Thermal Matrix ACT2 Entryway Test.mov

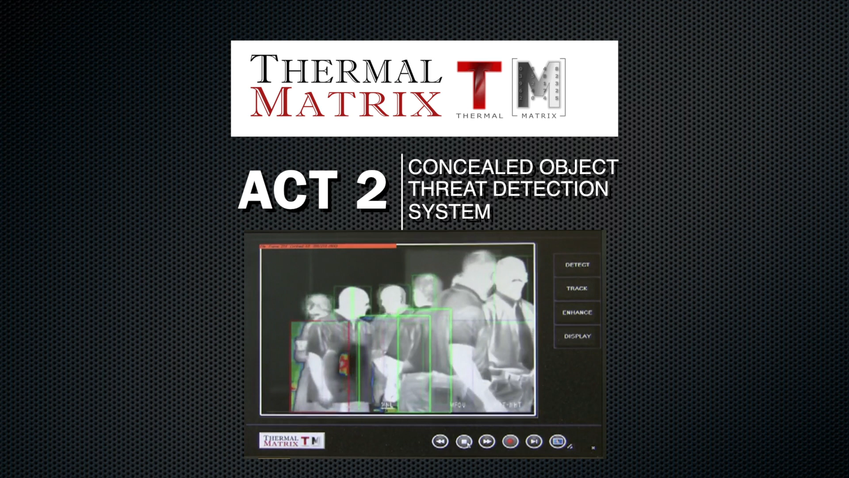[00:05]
Thermal Matrix improves the ability to detect suicide bombers before they can strike.
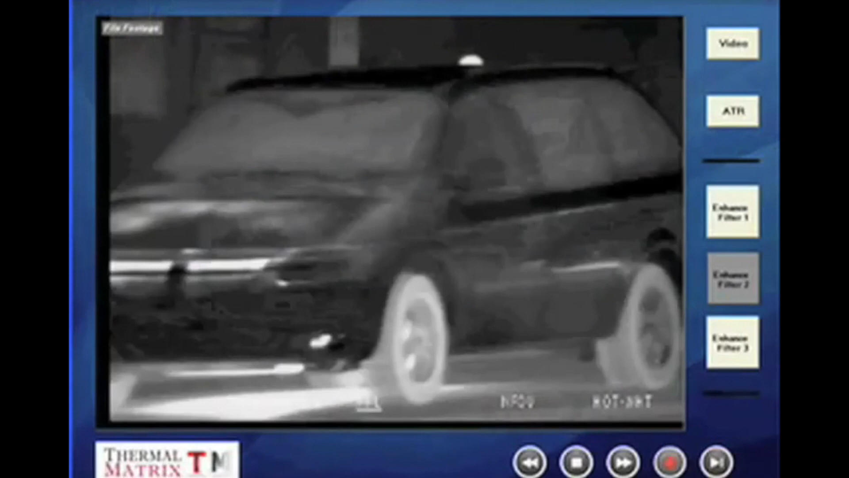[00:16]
With our Act 1 threat detection system, TM provides the ability for long-range standoff detection of suspect threats with the ability to detect plastic,
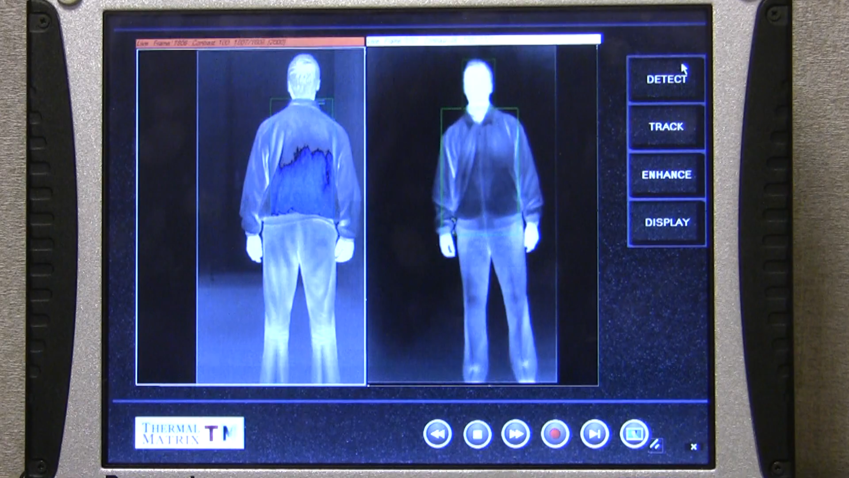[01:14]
Again, we ask the subject to reveal what he is wearing.
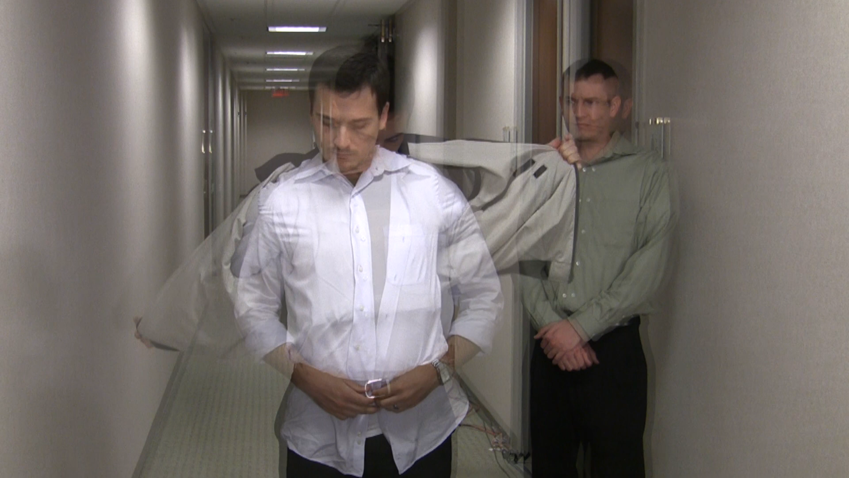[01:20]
It is the suicide vest, with the plastic insert in the back.
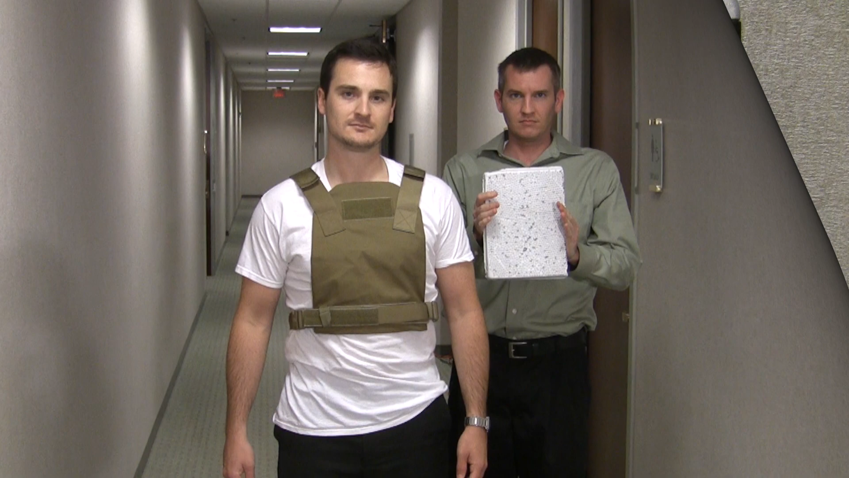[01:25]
Most importantly, Act 2 has the capability to highlight and detect threat objects of various composition and size.
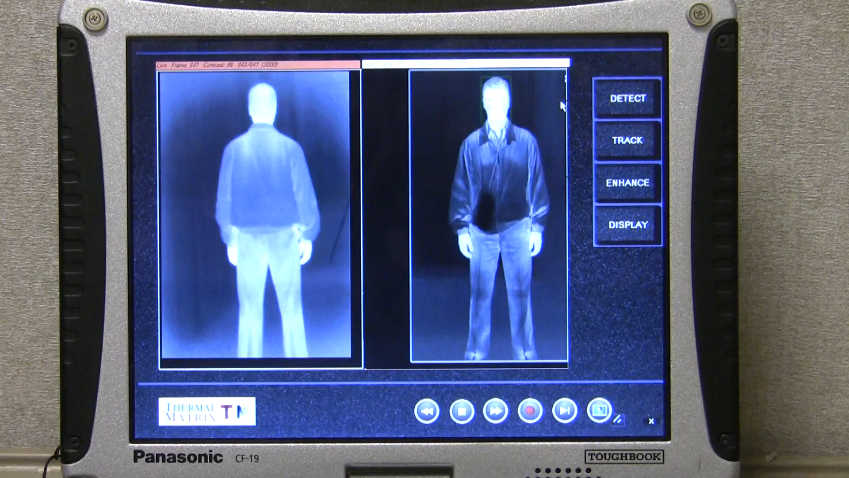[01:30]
In test run number three, a hidden object is visible in the front right pocket.
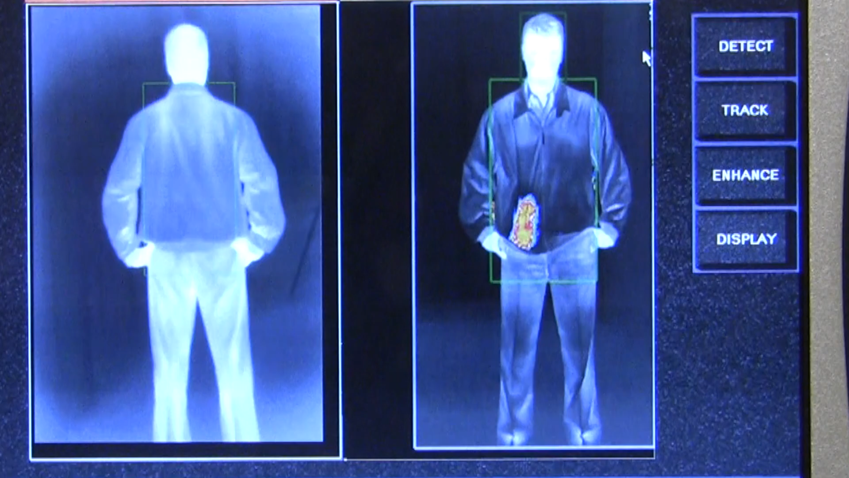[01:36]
Our test subject reveals a bottle of water, similar in density to a liquid explosive.
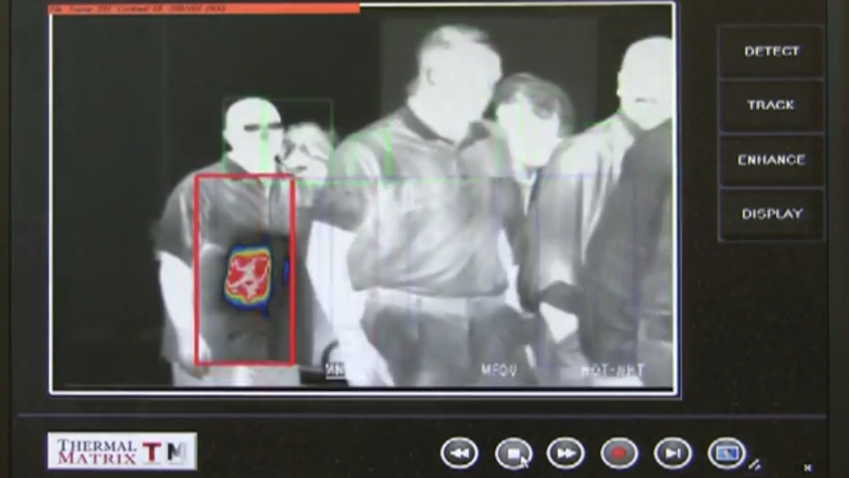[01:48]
including red box highlighting of threat objects when multiple subjects are scanned,